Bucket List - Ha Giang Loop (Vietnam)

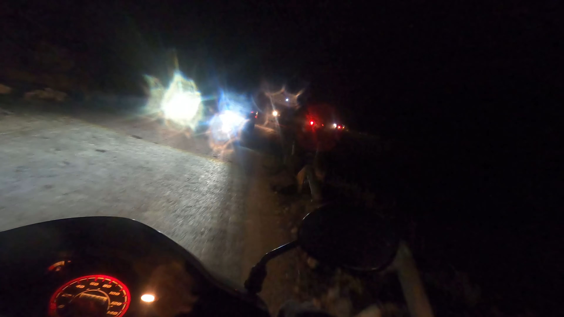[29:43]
Steht einfach ein Bagger rum, wenn es stockdunkel ist, Alter. Was machen die denn hier? Oh mein Gott. Boah, ist ein Loch in der Straße und alles. Ach du Scheiße.